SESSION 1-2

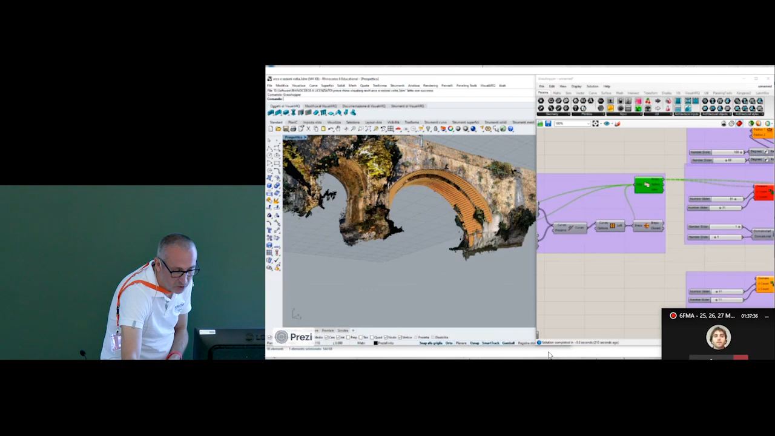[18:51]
use the grasshopper and and rhino to to do this uh
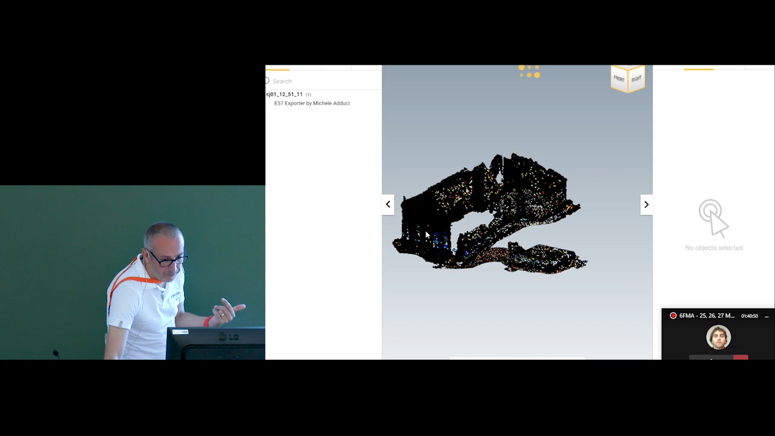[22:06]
this is the the point cloud for the the
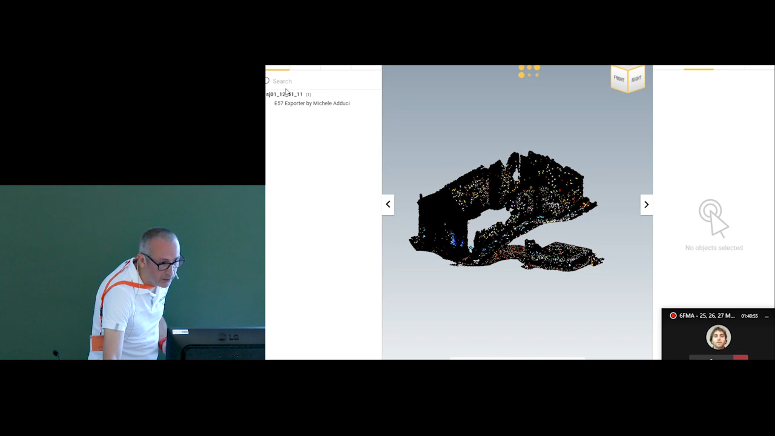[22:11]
building okay okay and the technical model